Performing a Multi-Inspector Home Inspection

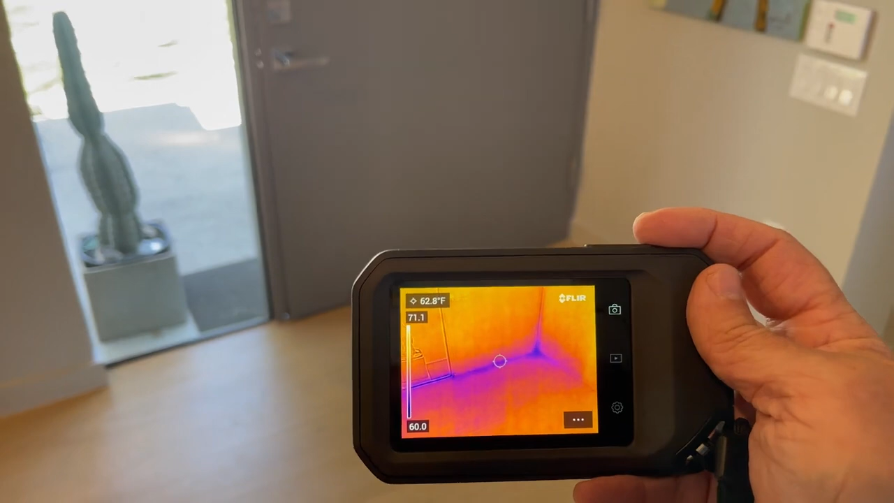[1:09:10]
On screen: spot 62.8°F
So at the front entry door, use my infrared camera and see if we have any cold spots. It's cool outside.
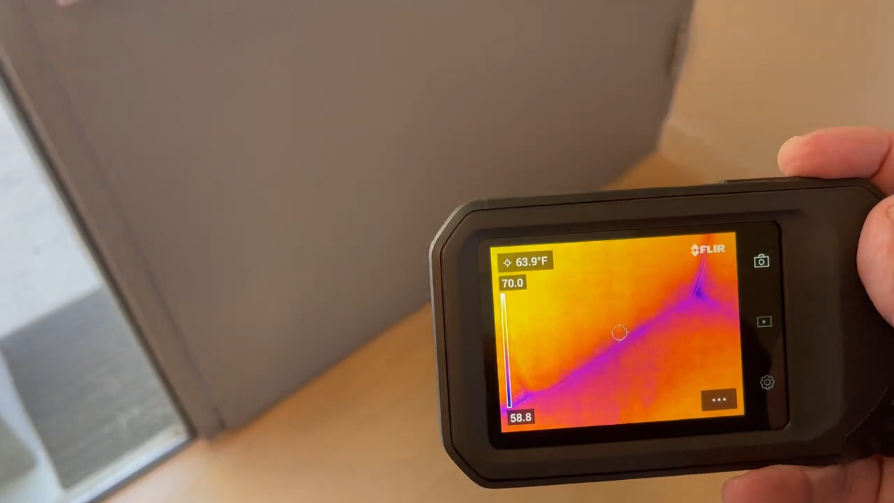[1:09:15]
On screen: spot 63.9°F
So we'll take a look. See if there's anything going on there. That looks fine.
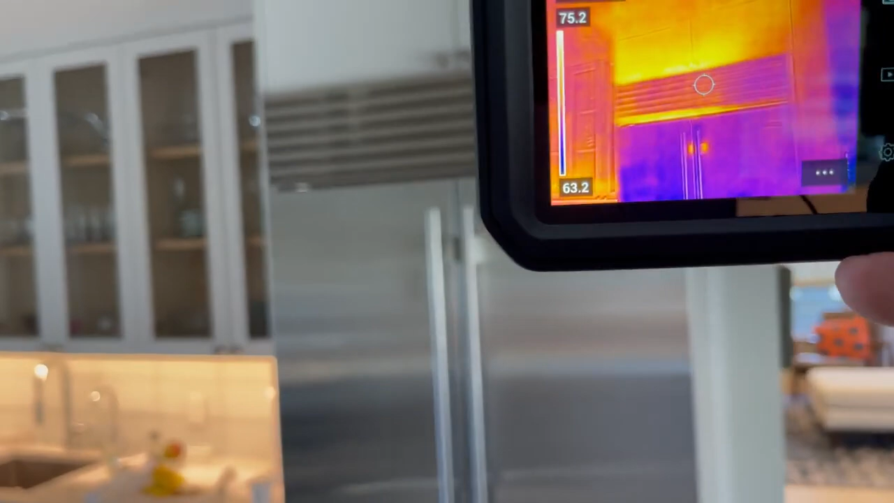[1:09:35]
And with an infrared camera, you have to be trained in how to use it. So don't get fooled.
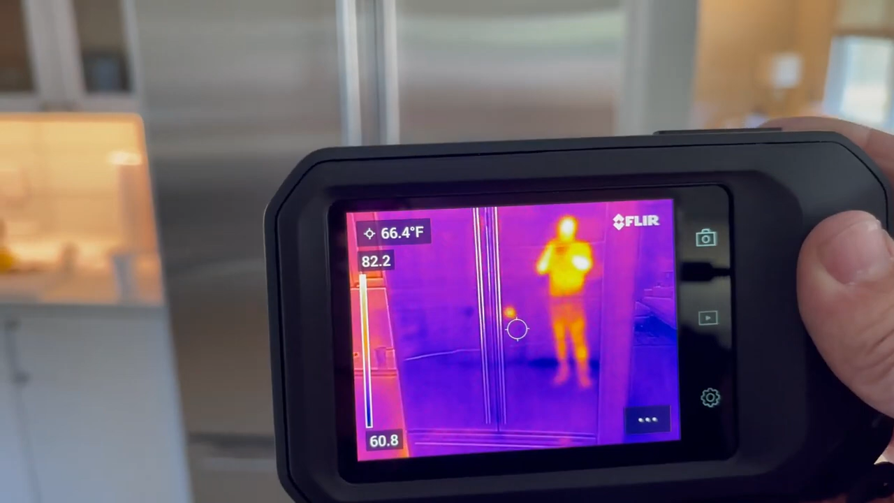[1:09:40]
On screen: spot 66.4°F
That's me in that shiny surface there. But that is heat.
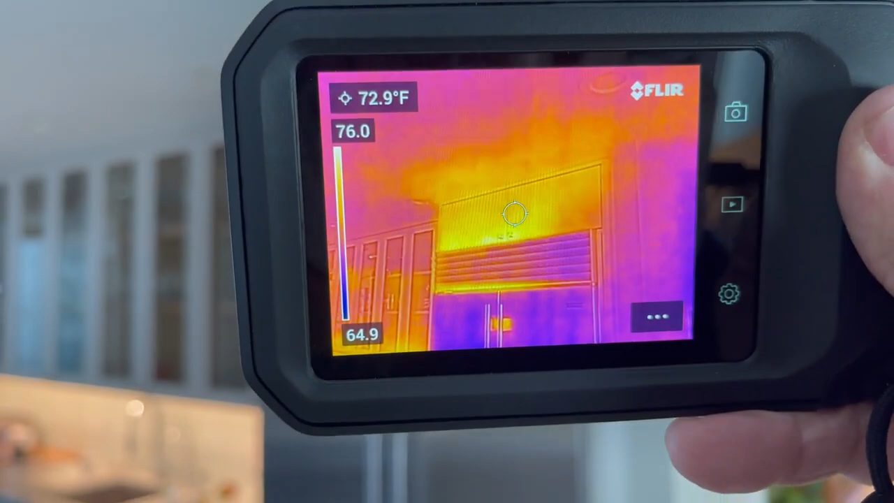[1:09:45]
On screen: spot 72.9°F
And that looks normal coming out of the refrigerator. So here's a couple of wall switches, wall receptacle and a thermostat.
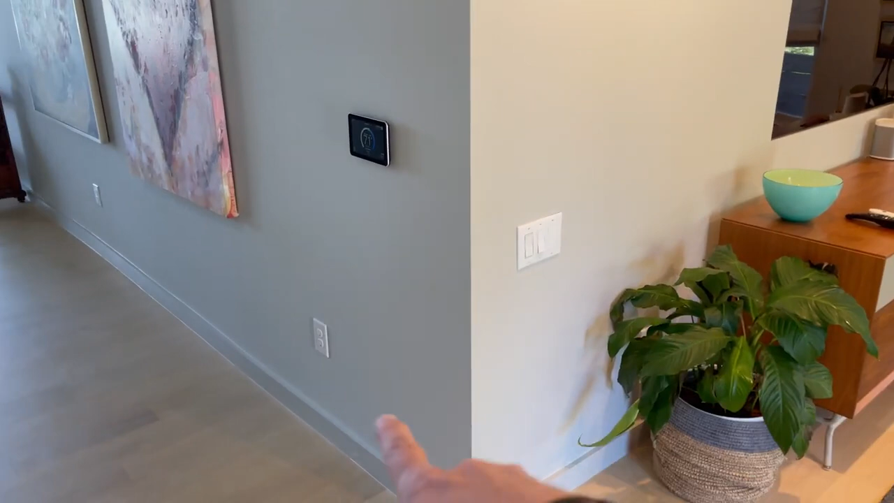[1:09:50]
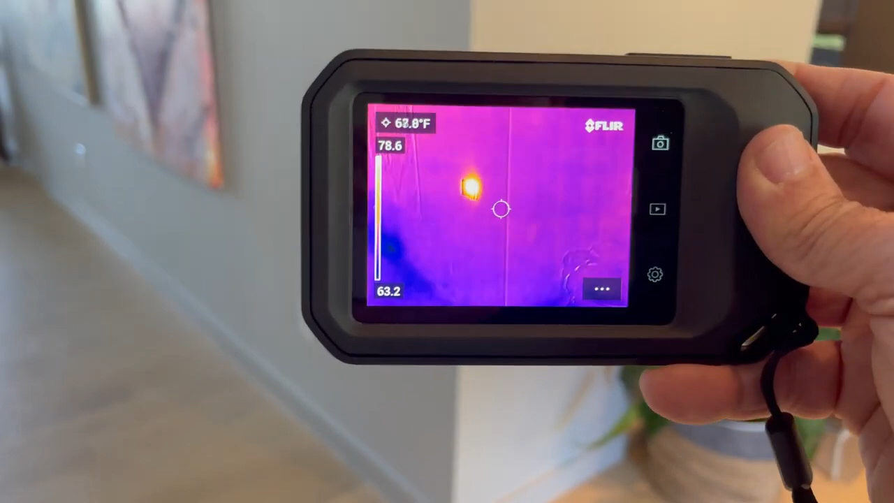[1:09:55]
And you can see that thermostat seems to be very highly hot, but it's actually at a normal rating.
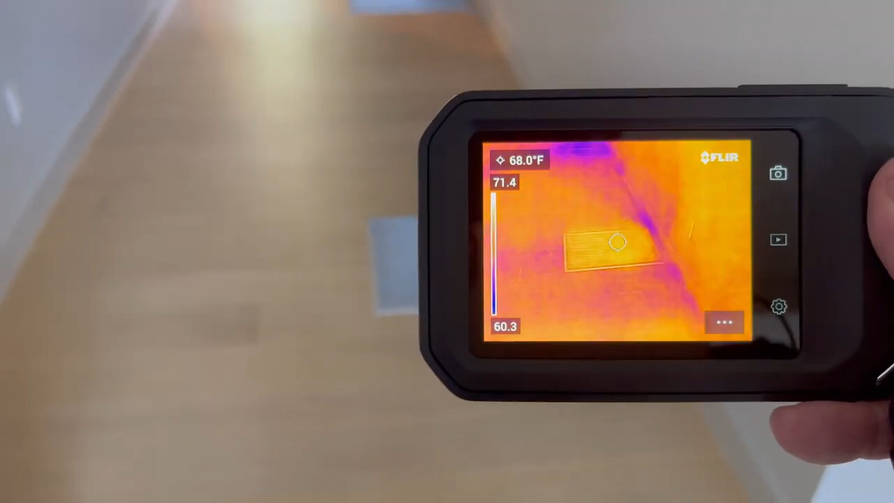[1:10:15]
On screen: spot 68.0°F
what is cool and what is hot, what is a supply and what is a return.
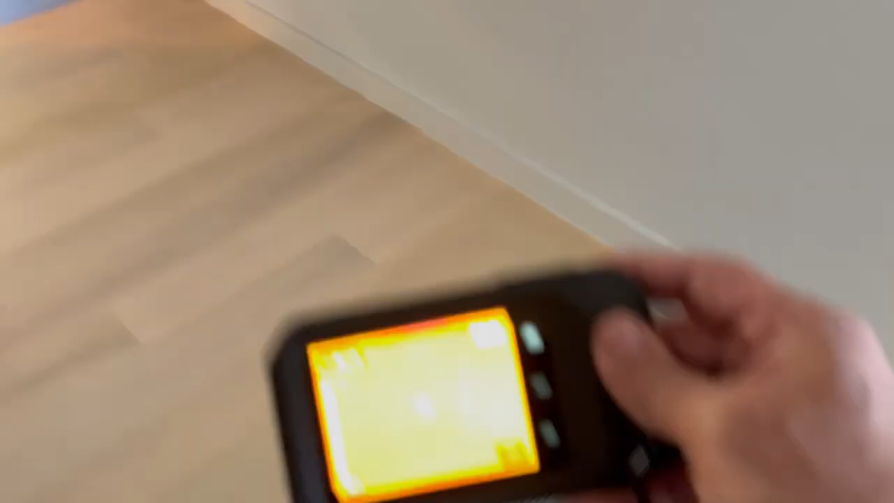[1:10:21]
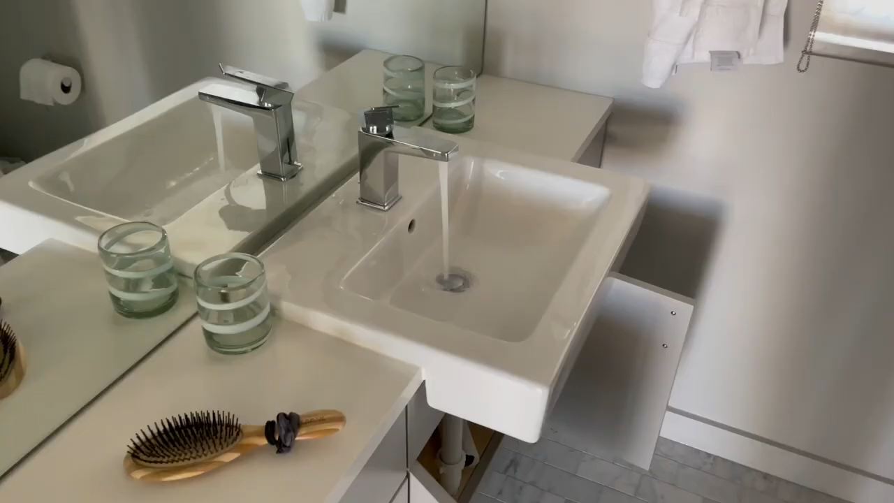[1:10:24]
In the bathroom, we turn on the fixtures, hot and cold water.
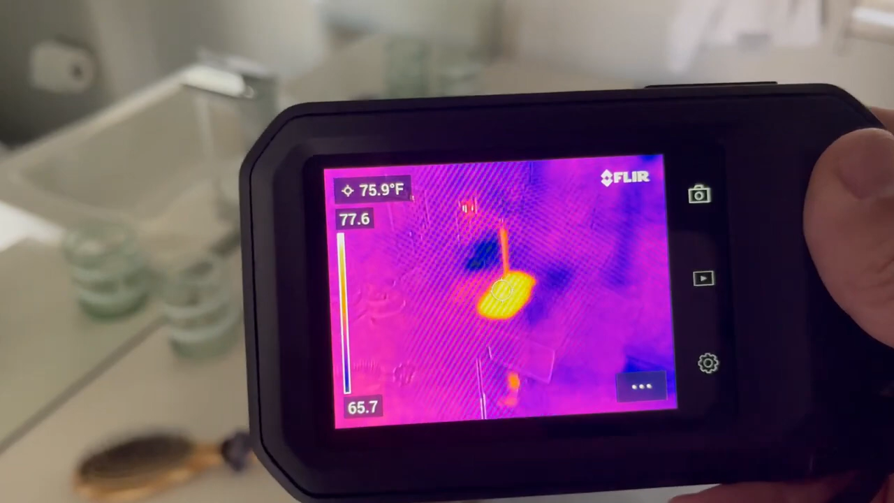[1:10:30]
On screen: spot 75.9°F
You can see this is what the hot water looks like. And underneath.
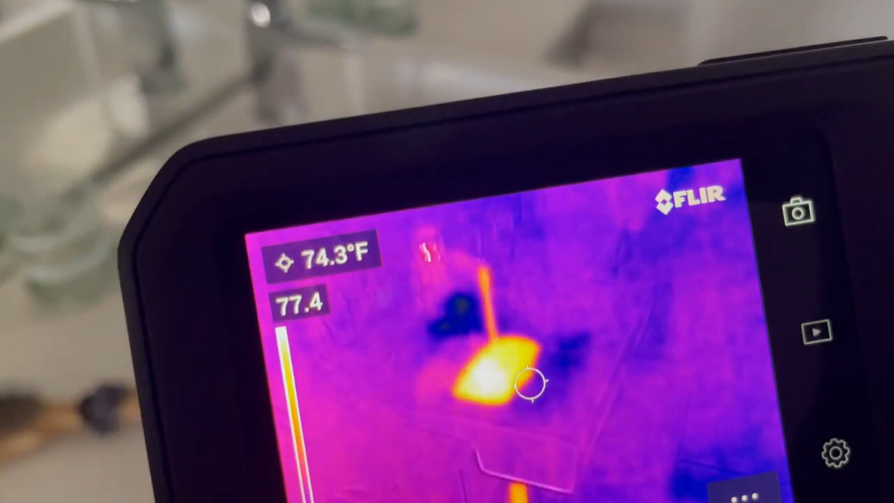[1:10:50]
On screen: spot 74.3°F
you wouldn't be able to see without it.
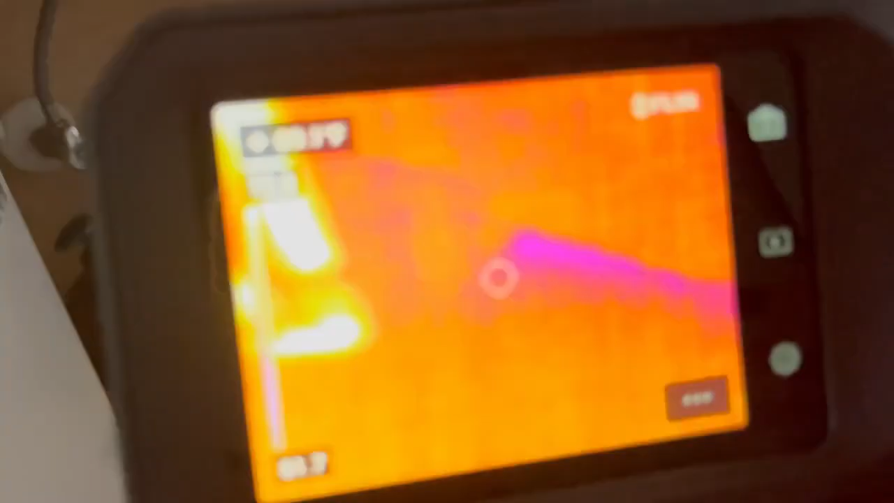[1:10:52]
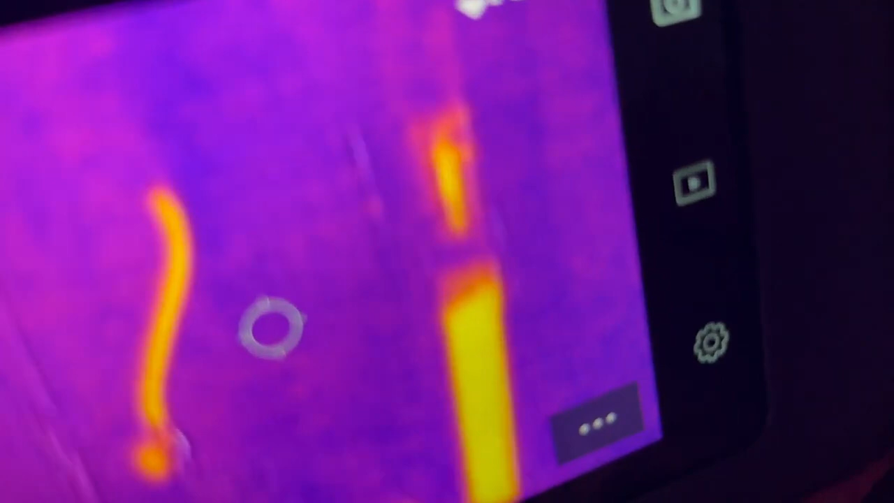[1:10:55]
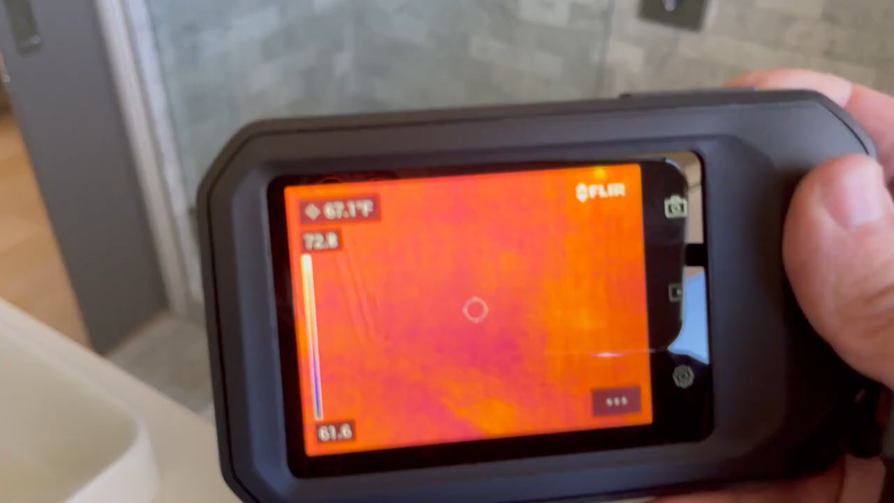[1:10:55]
On screen: spot 67.1°F
So using the infrared, you have to be trained to see what you're looking at.
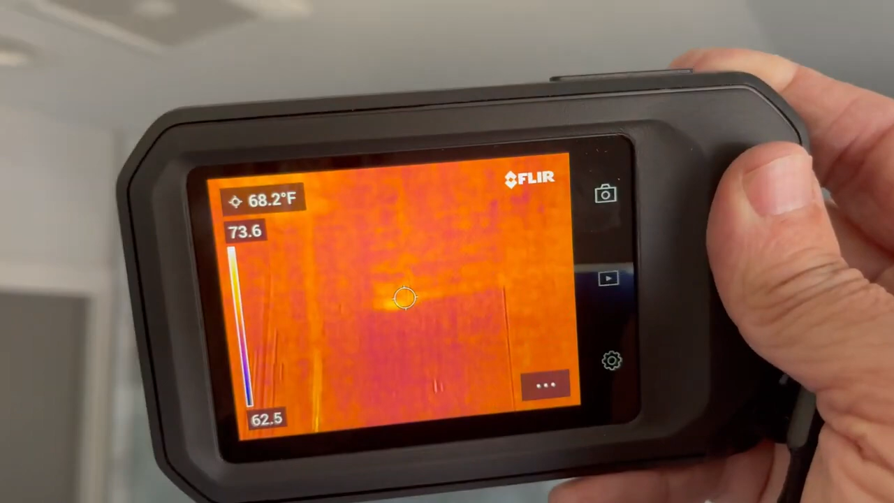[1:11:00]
On screen: spot 68.2°F
So I'm looking through the glass at the master bathroom shower.
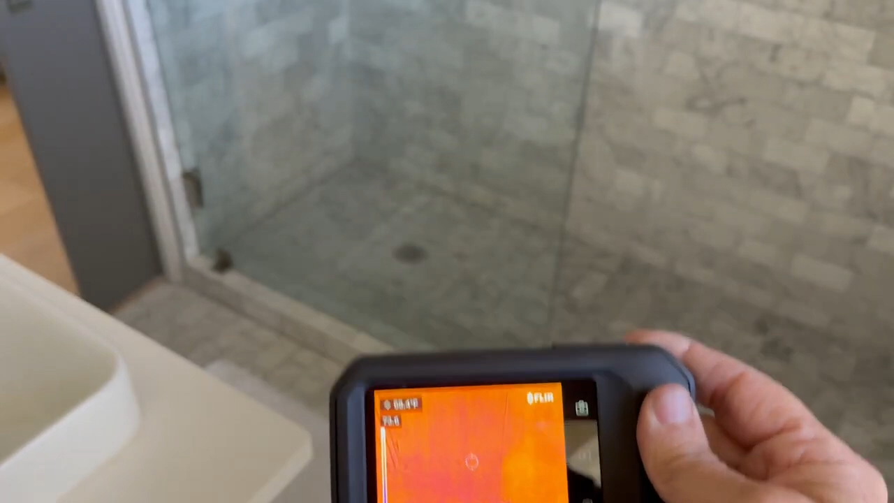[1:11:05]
The hot water is on and I really don't see any hot water, but that's what glass does to infrared.
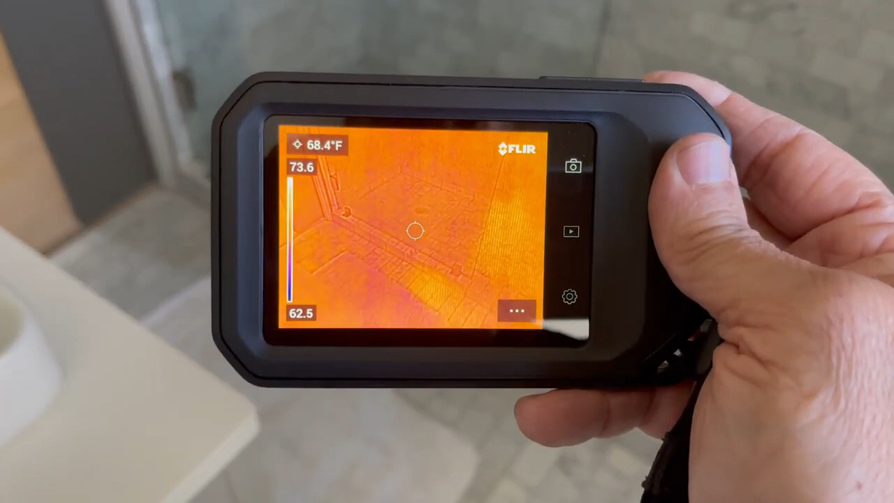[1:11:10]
On screen: spot 68.4°F
So if you turn the corner, there's the hot water, right?
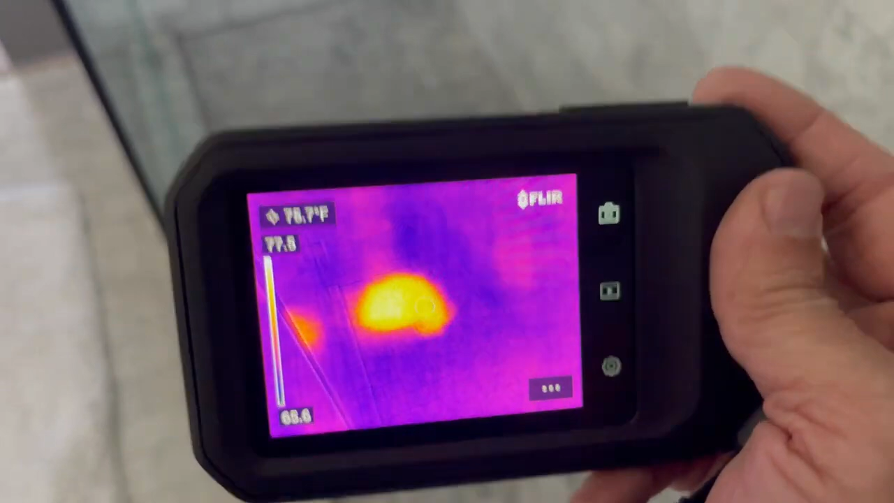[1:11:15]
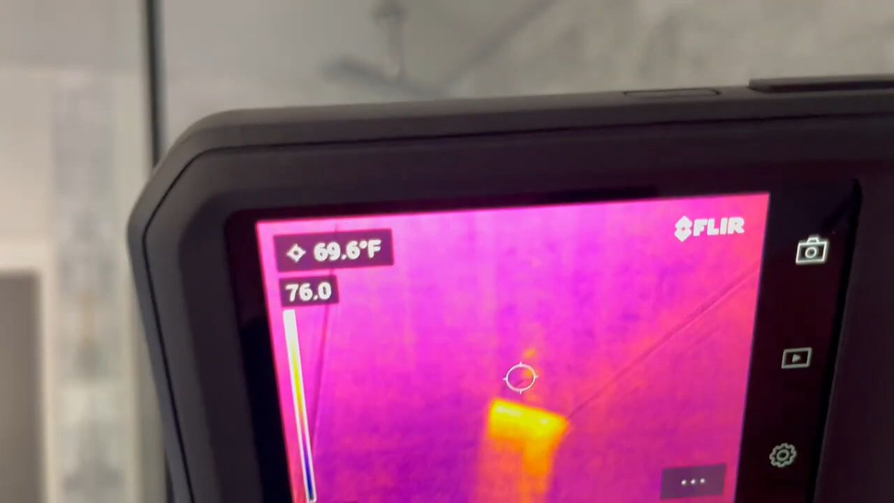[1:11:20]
On screen: spot 69.6°F
And above, there's the shower fixture. There.
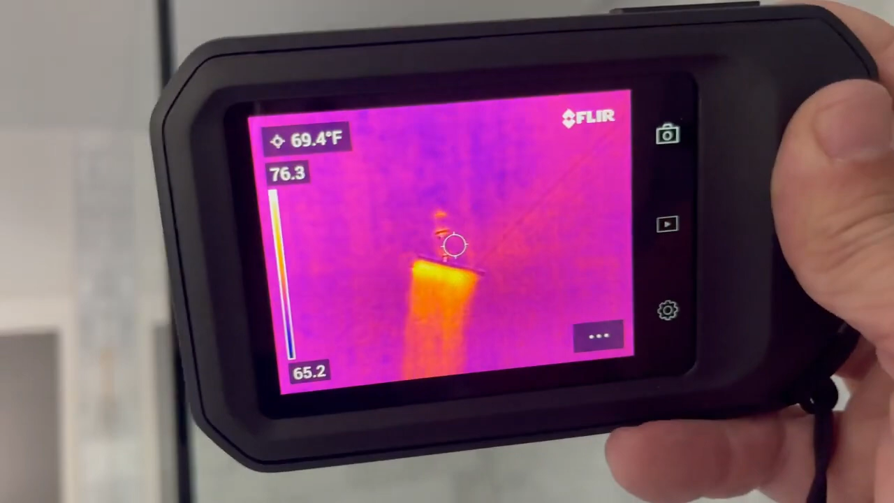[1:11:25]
On screen: spot 69.4°F
So let's move around the glass and by magic, it just disappears.